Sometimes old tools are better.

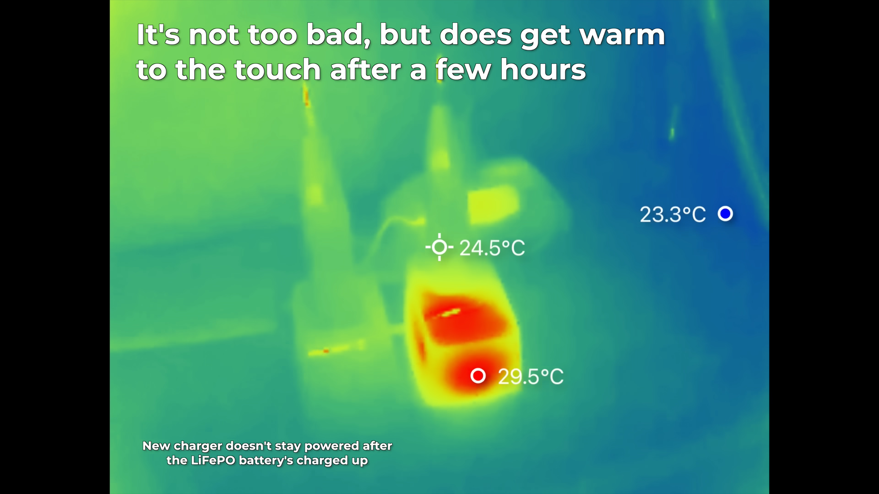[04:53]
On screen: spot 24.5°C
So this thing, if you leave it plugged in forever, it'll get hot. For somebody with lithium ion batteries, you're like, yeah, I don't like that getting so hot, but I guess the battery in here, it's not as bad, but.